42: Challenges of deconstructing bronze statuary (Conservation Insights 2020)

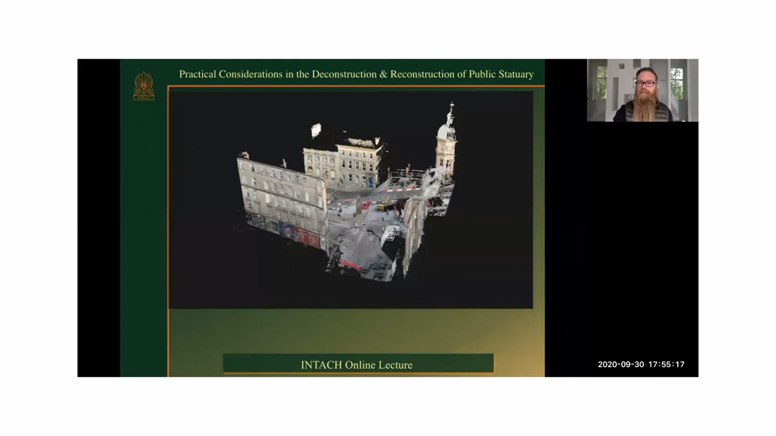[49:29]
And I'm just going to play you an animation of that photogrammetric survey that we did.